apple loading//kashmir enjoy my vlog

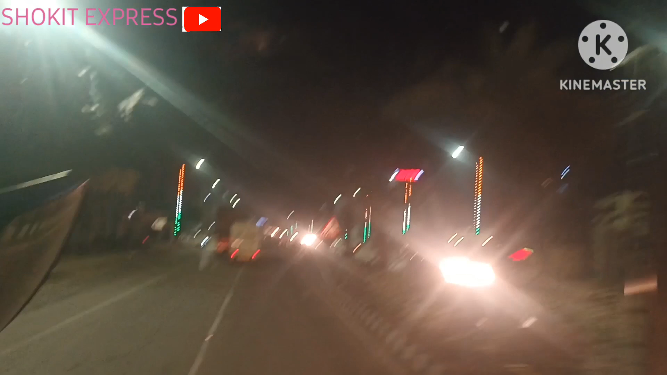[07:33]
نام معلوم نہیں یار تو وہاں آگے چوک آئے گا وہاں پہ منڈی سے تھوڑا سا پہلے پہاڑی منڈی اس منڈی کا نام ہے اس سے تھوڑا سا پہلے چوکا وہاں پہ نوینٹری تھوڑا لیٹ کھلتا ہوں کیونکہ وہاں پہ ترسی گلی ہے نا تنگ سی اس میں جام لگن کا
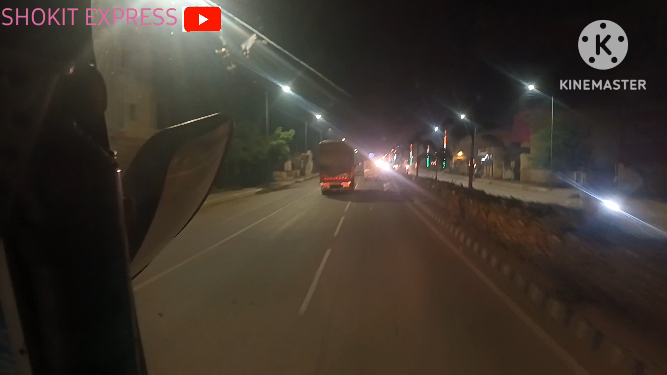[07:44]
خطر جا رہا تھا اس کے وجہ سے وہ نوینٹری وہاں پہ لیٹ تک رکھتے ہیں گیارہ اب جو وہاں سے نوینٹری کھلے کی تو وہاں سے ابھی تو ہم منڈی میں پہنچ گئے ہیں آپ ان ڈسک نیشن پہ سمجھ لو اور چار کلیمٹر رہ گیا ہم کو ابھی تو فائنل ہو گیا تو دیکھتے ہیں ابھی صبح خالی تو ہونا چاہیے کرنا بھی ہوگا تو بھی دیکھیں گے باقی ہے دیکھو جاور تو بڑی آگا رکھے ہیں ان لوگوں نے یہ بھی جے کے نبر گاڑی ہے کشمیری گاڑی ہے میرے خیال میں یہ بھی تو منڈی میں ہی جانے والی ہوگی نہیں ہوگی تو دائیں بھائیں